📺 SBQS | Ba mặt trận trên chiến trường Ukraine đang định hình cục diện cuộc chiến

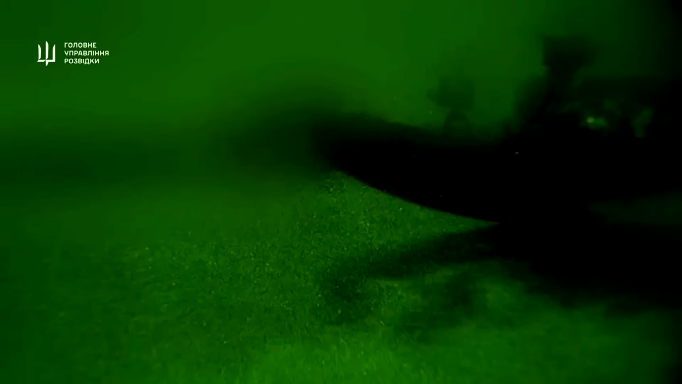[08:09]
bang Virginia cho biết chúng là những chiếc ván trượt phản lực có chứa chất nổ.